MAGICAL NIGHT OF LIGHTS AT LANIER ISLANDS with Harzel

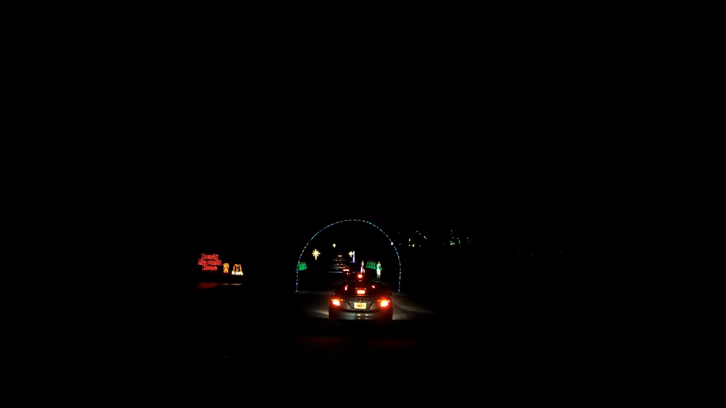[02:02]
Chick-fil-A! Lights! Yeah. <It's> close. No McDonald's lights. But close.
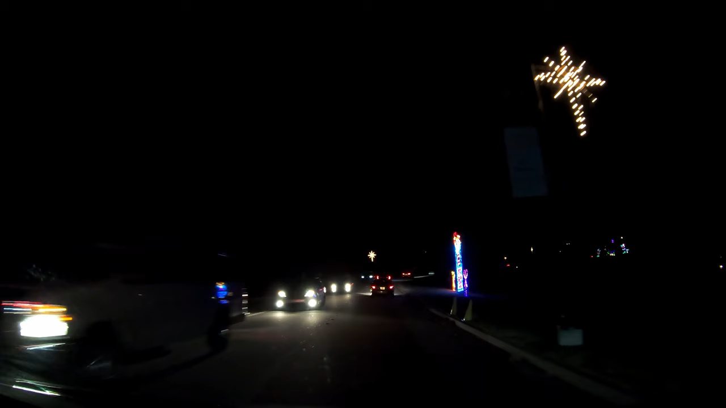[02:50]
Presents. Santa's throwing it to another Santa. I think those are elves. Because look, they've got pointy shoes.
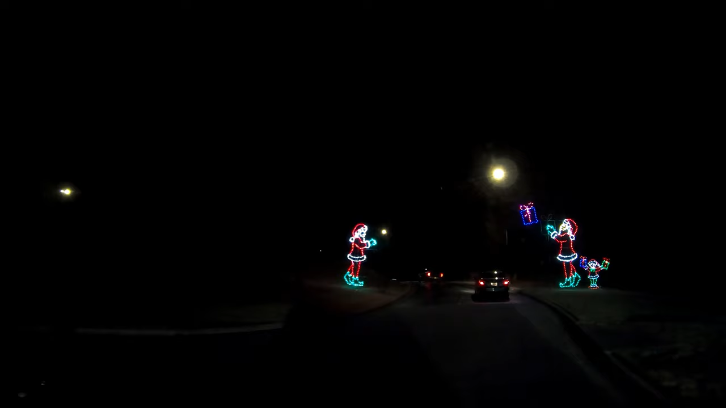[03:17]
Why do they have beards? Well, that's Daddy a good has point. A beard and he's not Santa.
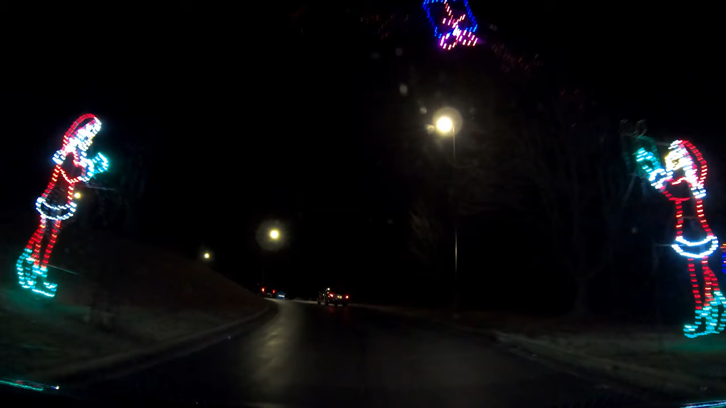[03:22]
Elves are not old. Have you ever seen an elf come to your house that has a beard? I think it's supposed to be an elf.
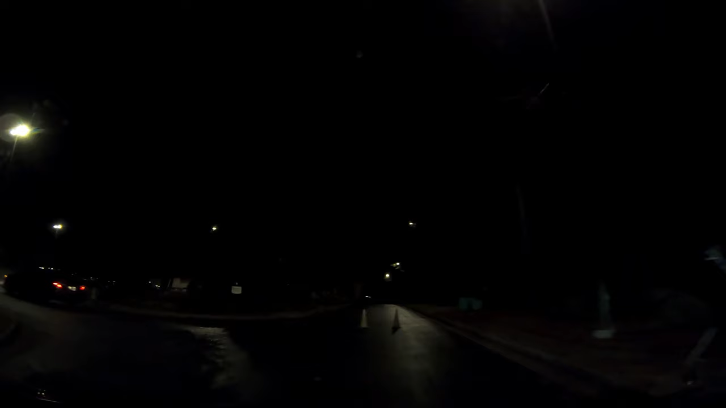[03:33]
You think it looks like Santa? What? Horsey! Reindeer. Deer. Oh dear. Snowman! Yeah!
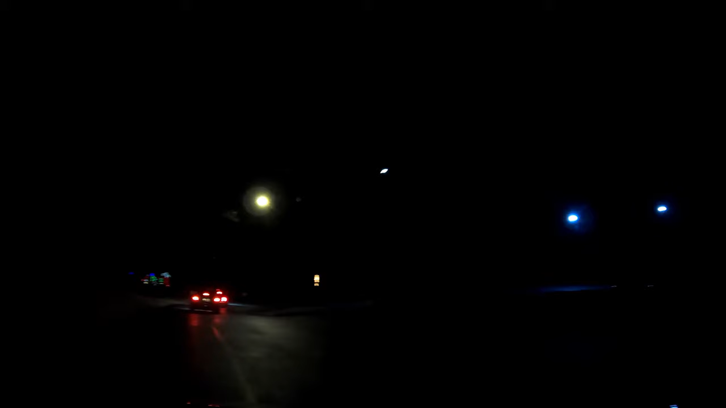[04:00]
The snowman says this way. Inside the circle. Choo-choo train!
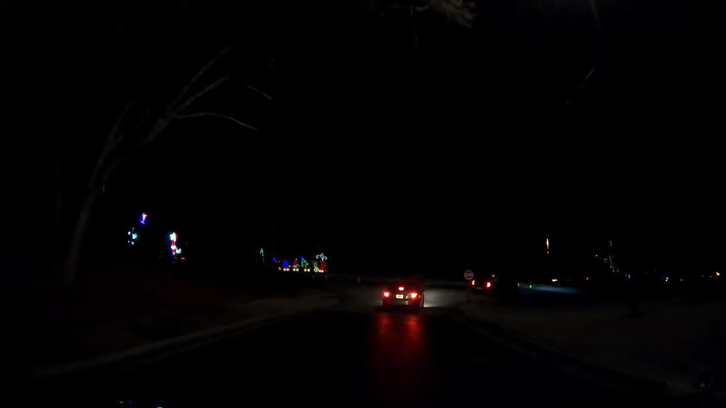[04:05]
Are those bent presents? I don't hope not.
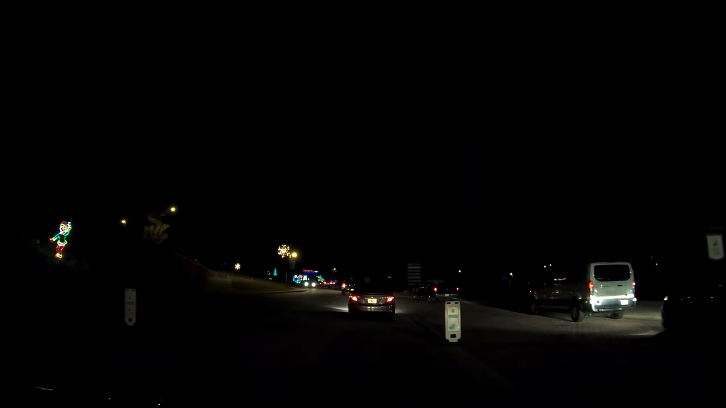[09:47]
Santa's workshop. Is that igloo? Yeah.
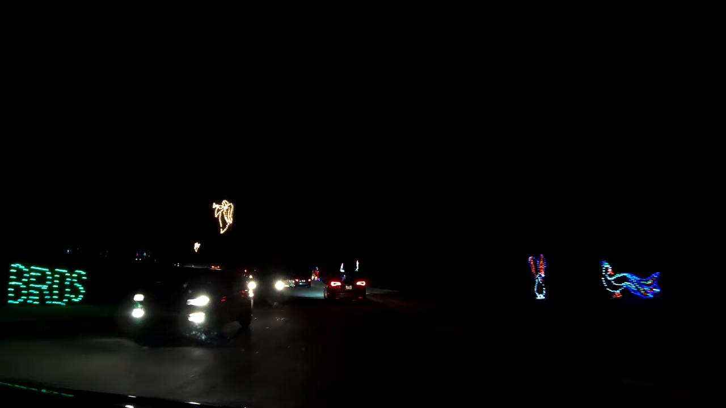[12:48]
Of birds. Ooh, all birds. What's a girl peacock look like? She just doesn't have as big feathers. Look at that. They got pink legs and white feathers. Look, there's a flamingo.